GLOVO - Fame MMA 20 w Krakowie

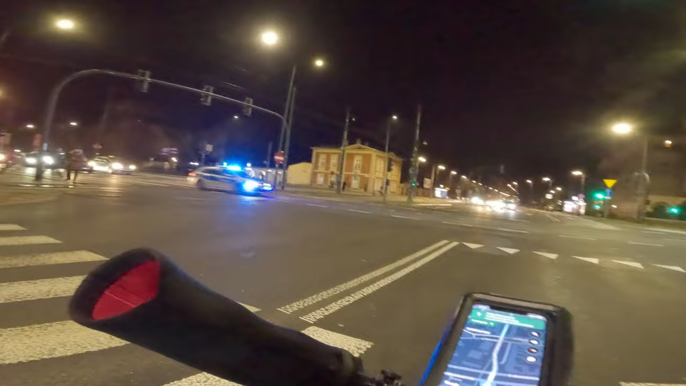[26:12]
No takiego finału to ja się nie spodziewałem. Gość tam odpierdalał jakieś krzywe akcje, udawał, że chce wskoczyć pod auta, które jechały. Każdy na niego trąbił, no debil kurwa, a na to wszystko nadjechała policja na sygnałach, stanął kurwa na środku i nie chciał ich przepuścić. Mieli naprawdę jakąś pilną interwencję, że go nie zawinęli.